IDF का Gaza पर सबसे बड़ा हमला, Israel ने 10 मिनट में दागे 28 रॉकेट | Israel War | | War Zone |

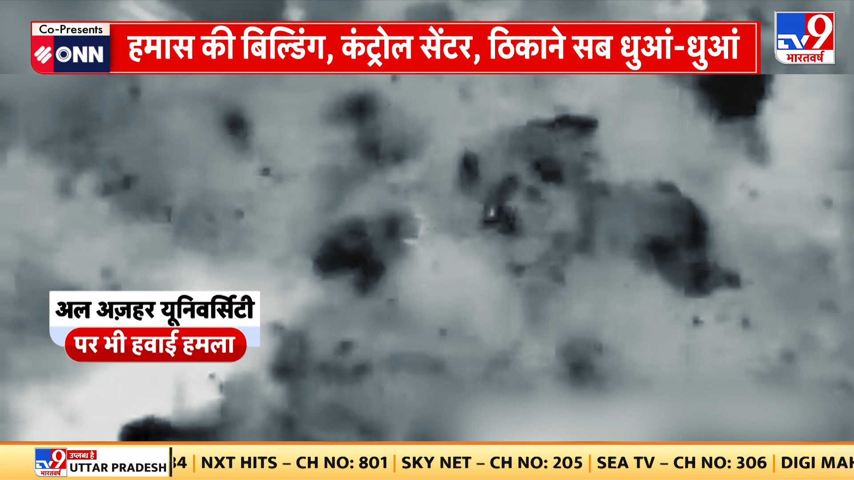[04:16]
کے علاوہ ایدرائیلی ڈیفنس فورس نے گازہ کی الازہر یونیورسٹی پر بھی ہوائی حملہ کیا آئی ڈیف کے مطابق یونیورسٹی بلڈنگ سے انٹی ٹینک گائیڈڈ مسائل داگی جا رہی تھی